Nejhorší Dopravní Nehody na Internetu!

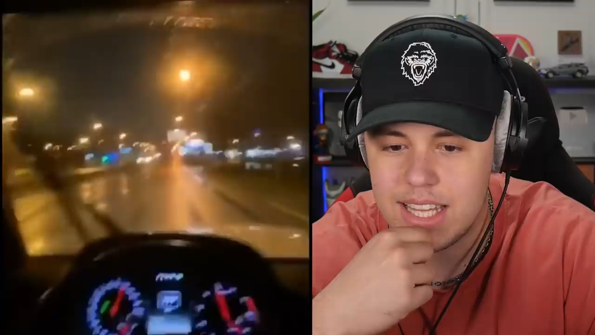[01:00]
Ježiši, tomu si to nějak smekne. Počkej, on jel na červenou? Zdálo se mi to nebo jel na červenou? Za takovýhle počasí, jak může takhle jet a ještě se to točit?